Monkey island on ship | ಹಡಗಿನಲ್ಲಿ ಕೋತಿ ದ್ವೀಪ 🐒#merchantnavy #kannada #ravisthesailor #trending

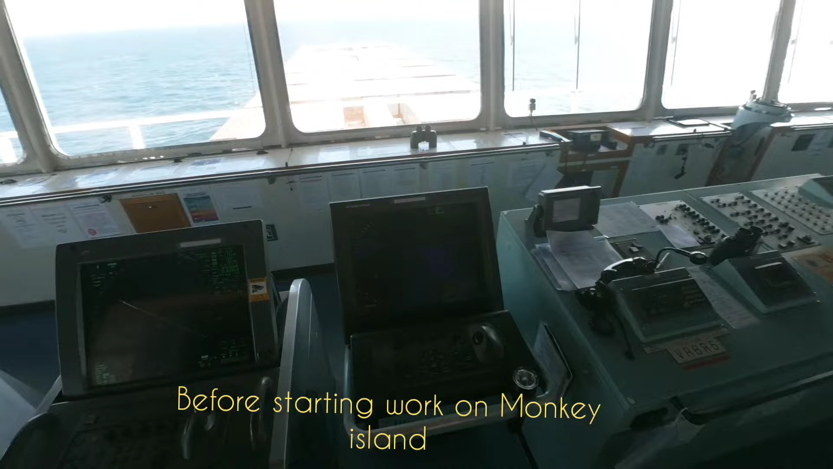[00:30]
ಹಡಗಲ್ಲಿ ಯಾವುದೇ ಕೆಲಸ ಮಾಡೋಕ್ಕಿಂತ ಮುಂಚೆನೂ ಪರ್ಮಿಟ್ಟು ಮತ್ತು ಪೇಪರ್ ವರ್ಕ್ ಎಲ್ಲ ಮಾಡಬೇಕಾಗತ್ತೆ.
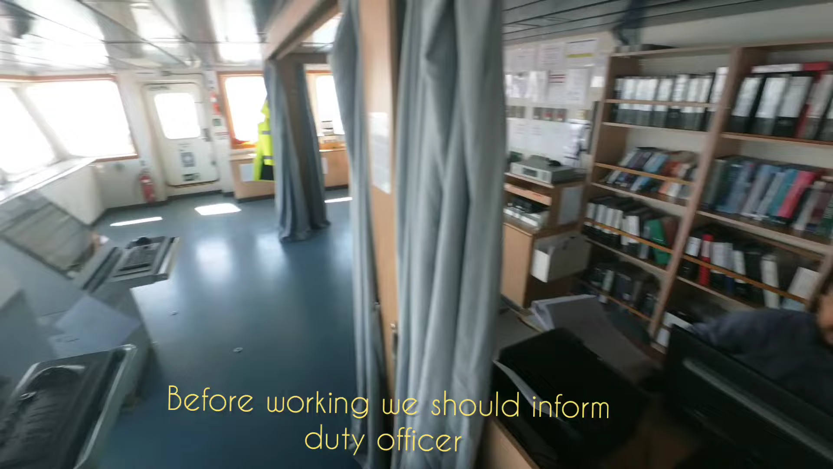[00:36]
ಅದನ್ನು ನಾನು ಮಾಡ್ತೀನಿ. ಪೇಪರ್ ವರ್ಕ್ ಮುಗೀತು, ಬನ್ನಿ ಬ್ರಿಡ್ಜ್ಗೆ ಹೋಗ್ಬಿಟ್ಟು ಅಲ್ಲಿಂದ ಮಂಕಿ ಐಲ್ಯಾಂಡ್ ಅಂದರೆ ಕೋತಿ ದ್ವೀಪಕ್ಕೆ ಹೋಗೋಣ. ವಿಡಿಯೋನ ಪೂರ್ತಿಯಾಗಿ ನೋಡಿ, ನೀವು ಯಾವತ್ತೂ ನೋಡಿದಿರೋಂಥ ದೃಶ್ಯನ ಸೆರೆ ಹಿಡಿಯೋ ಪ್ರಯತ್ನ ಮಾಡಿದ್ದೀನಿ.
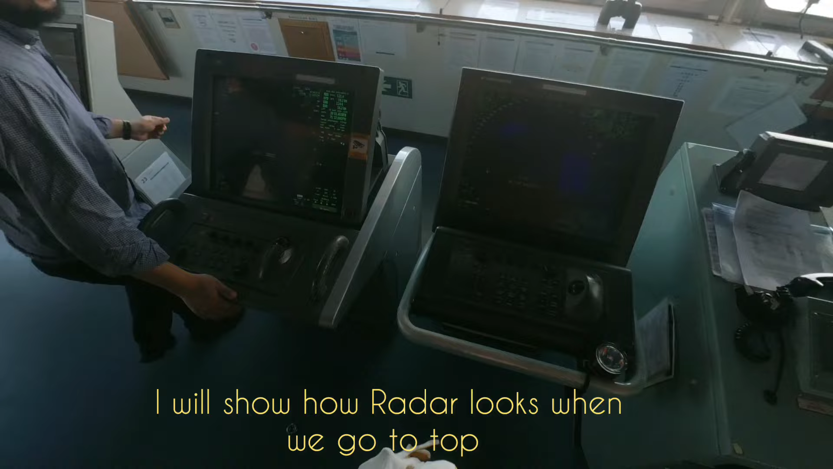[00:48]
ನಾವು ಕೆಲಸ ಶುರು ಮಾಡೋಕ್ಕಿಂತ ಮುಂಚೆ ರಡಾರ್ಸ್ನ ಸ್ಟ್ಯಾಂಡ್ ಬೈ ಮೂಡಲ್ಲಿ ಹಾಕಬೇಕು. ಸೊ ಅದನ್ನೇ ಇವಾಗ ಮಾಡ್ತಿರೋದು. ಬ್ರಿಡ್ಜಲ್ಲಿ ವಾಚ್ ಮಾಡೋಕ್ಕೆ ಯಾವಾಗಲೂ ಆಫೀಸರ್ಸ್ ಇರ್ತಾರೆ.